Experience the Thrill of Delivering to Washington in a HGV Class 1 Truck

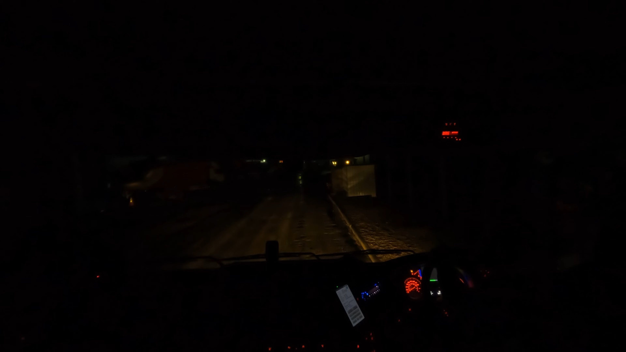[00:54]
Mirelli Automotive. I don't even use the SAT-NAV because I roughly know where it is, but see how it goes. All done.
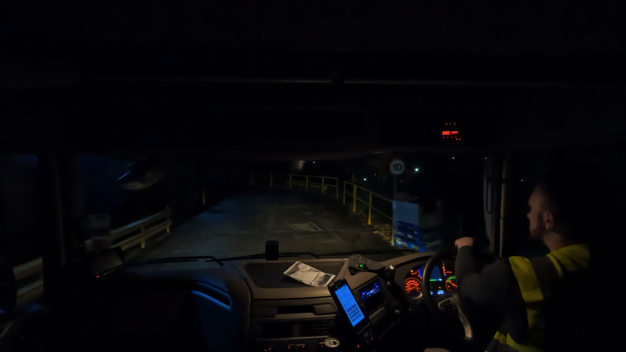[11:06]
So it said as I go under the bend, it will be a door and just drive straight in.
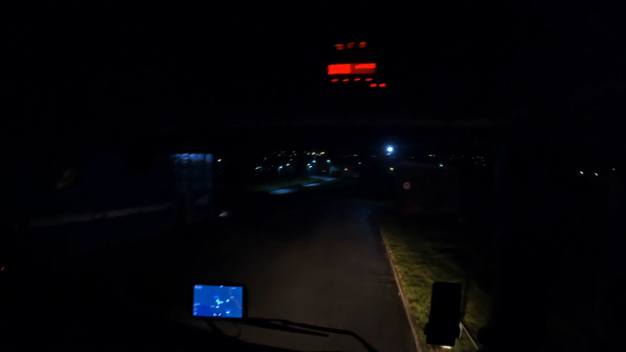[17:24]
I'm sure that's what he told me. So I hope he was right. Because if not, that's it. Dude, go wins. RW trailers, Rockwell trailers, what's this?
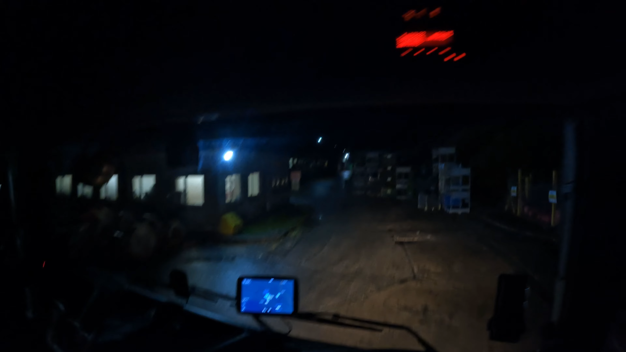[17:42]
Storage only. Yeah, that's it, this way, uh-huh. No HGVs that way, so yeah, this is it. Because otherwise, I would have came out that way or this, no, this way. Yeah, this way. No pedestrian access. Ocean forklifts.
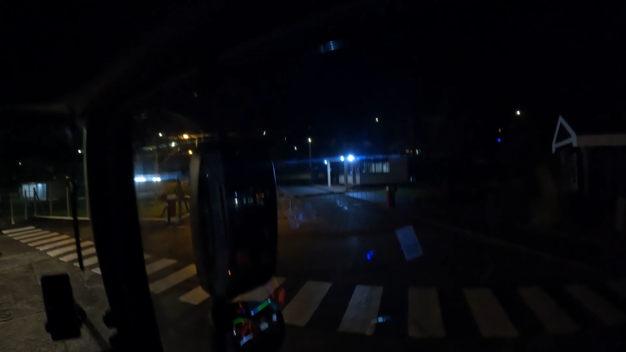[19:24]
But I think I need to stop to go to the gatehouse, huh? I think so. I don't know. Let's see.
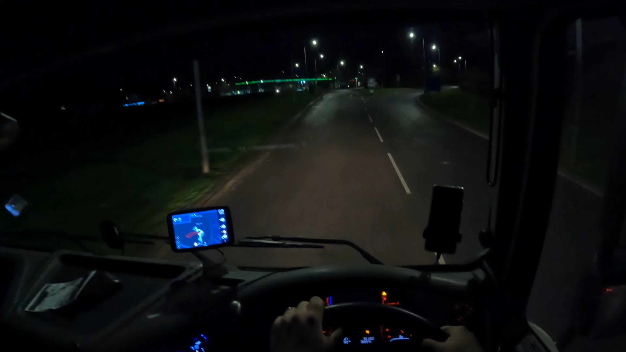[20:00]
And if I need to stop, he'll shout on me. Hey, where are you going? Oh no, I don't need to. Okay, thanks, Bob. Okay. Oh, mark the service. For parking for 2 hours, I don't need 2 hours. Let's see, HGVs, where are HGVs?
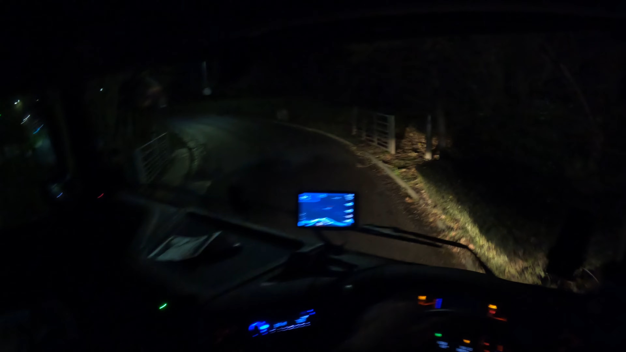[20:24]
Cars, HGVs go just straight ahead. Cars are over there. What the heck is a travelodge? HGVs. No, where is HGVs fuel? Coaches, I mean. Think so. Oh yeah, here it is.
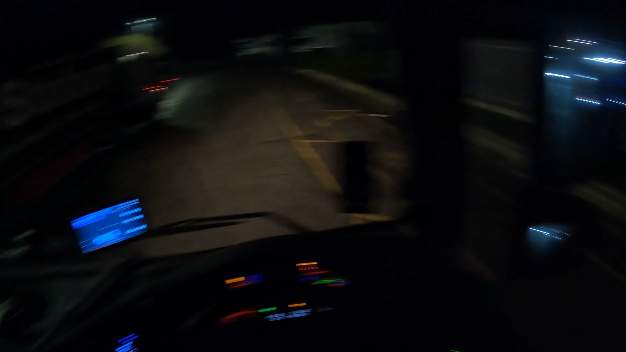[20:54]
Now let's see, where can I park it down just for that 30 minutes? Not really, there are not really spaces to park it down. Look at that, the tow bar is parked down there like crazy. Look, no, I thought it's a space available over there. I'll go around, and if I don't find, I'll just...
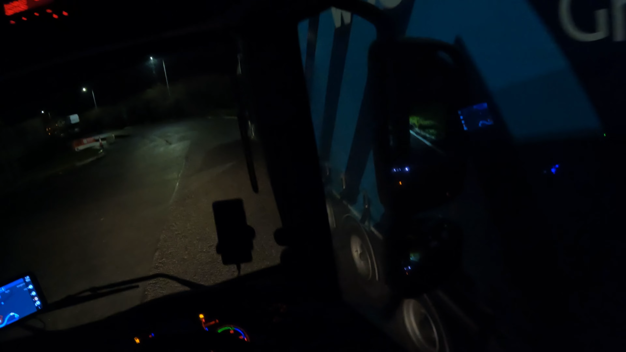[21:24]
Oh, I could have just parked it there. Anyway. I'll go around, and if not, I'll come back and park it in that. Look at this one, it just parked right in the corner. Oh, look.
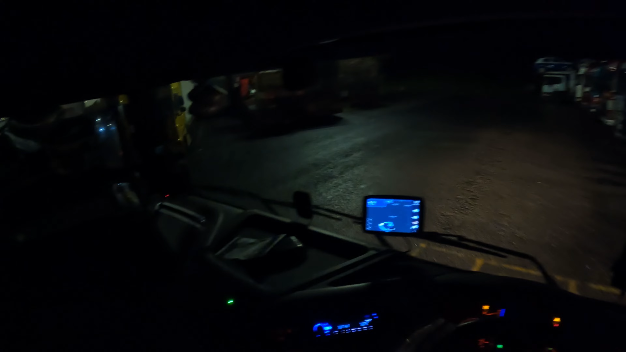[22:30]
It was a lay-by there. Lay-by or bay, free bay. Park it down. What if I park next to this, in front of this?
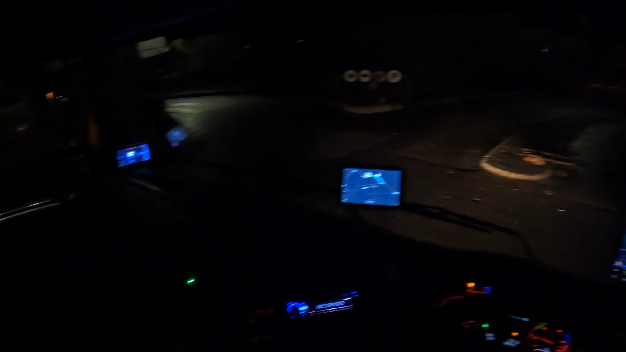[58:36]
Look at it. Look how much space do I have. Leave me alone, please. Leave me alone. Happiness when you see spaces available for you to park. Leave me alone, please. Leave me alone. Oh, even here. Where is this? Coaches are here. Shall I park it there? No. There are coaches.